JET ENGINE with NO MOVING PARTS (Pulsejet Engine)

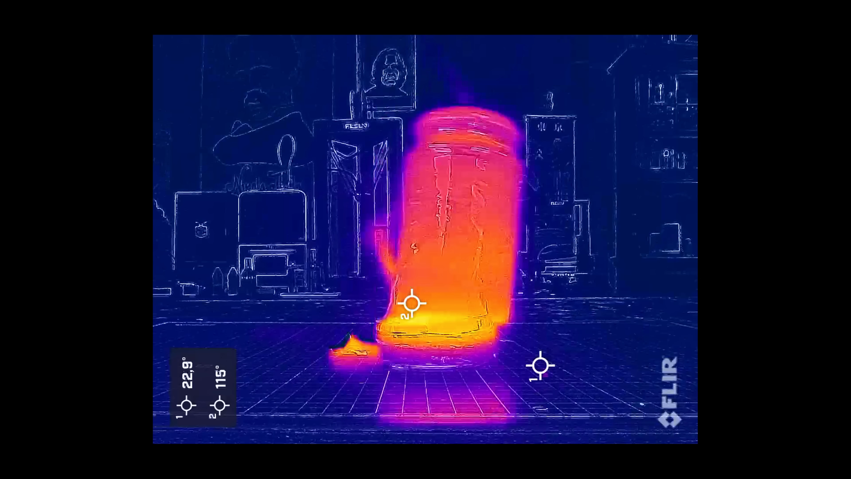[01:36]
Yep, this jet engine gets pretty hot. And yes, this is a jet engine.